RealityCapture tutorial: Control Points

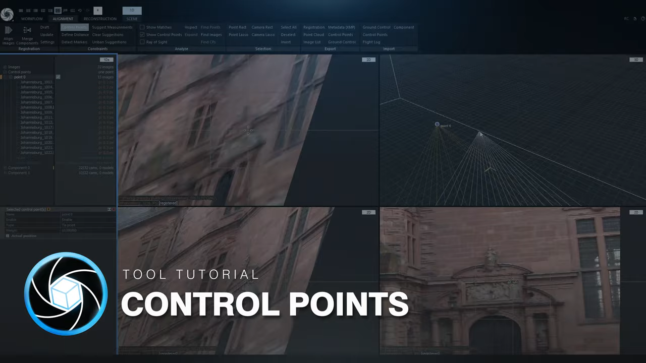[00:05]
In this video, I am going to talk about control points.
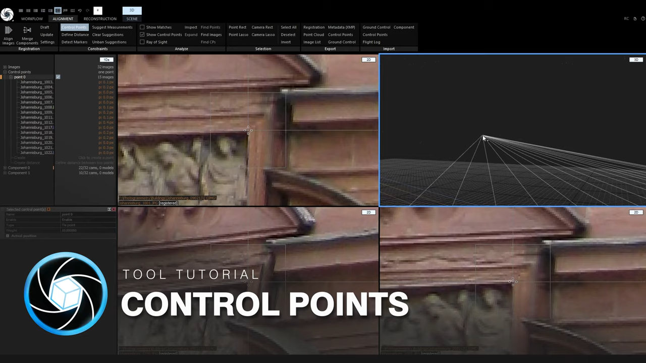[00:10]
I will explain what they are good for, what they are not good for, and how to place them both in 2D views and 3D views.
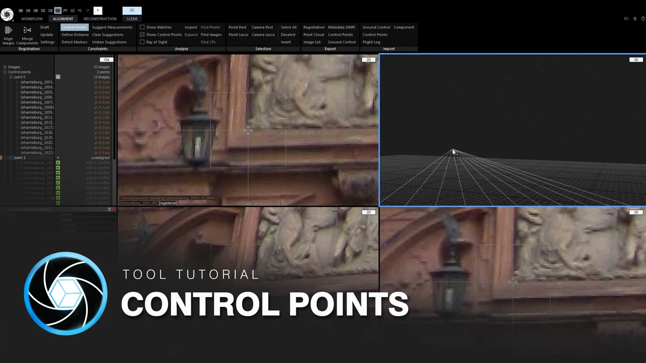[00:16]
Control points are good for merging components or refinement of existing alignments.
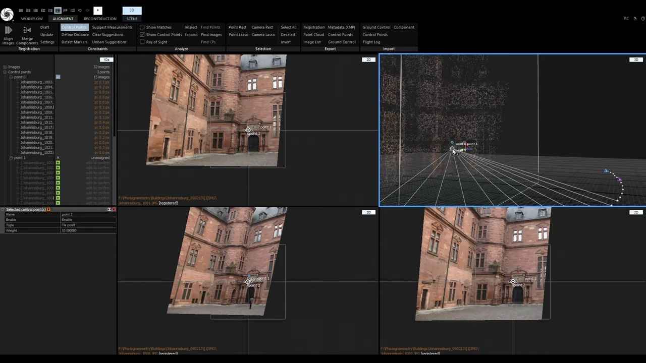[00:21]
They are not intended as a primary modeling tool.
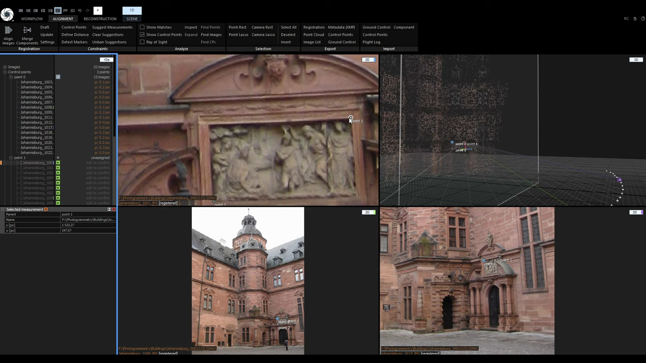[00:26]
That means that you should always primarily add meaningful images that provide enough information for creating complete alignments and dense meshes.
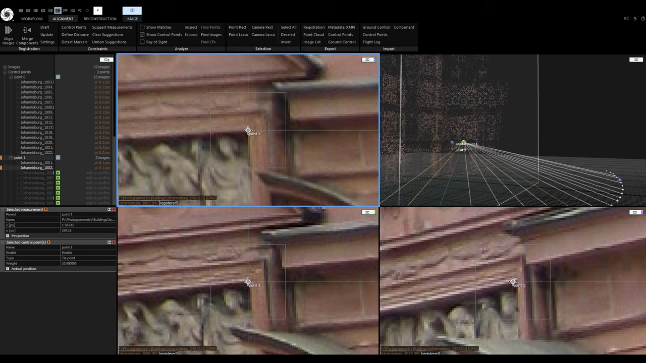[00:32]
In this example project, I already tried to align 32 images.
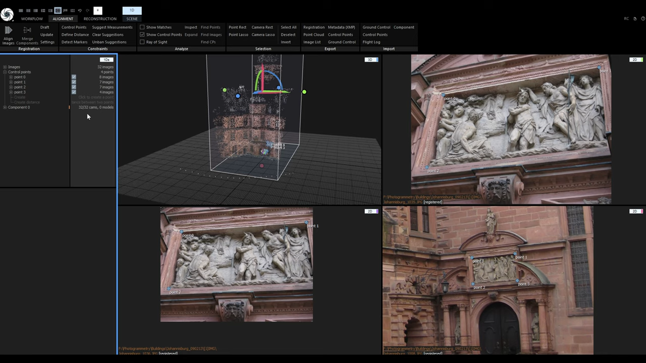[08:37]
For a better view, I will switch the layout to 1 plus 1 with ALF 3, so we have a large 3D view.
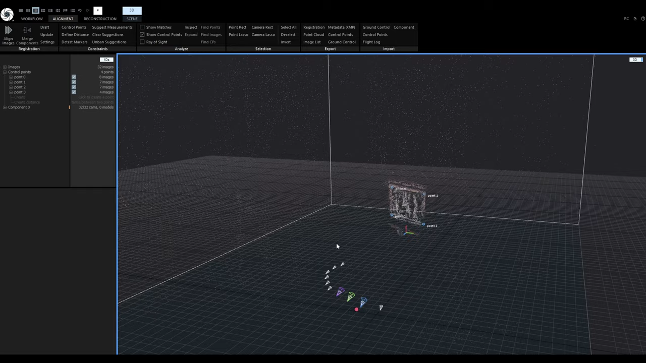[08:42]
When I zoom in on the point cloud, we can see that the detail was added to the overall facade of the building. Now let's take a look at placing control points in 3D and image suggestions.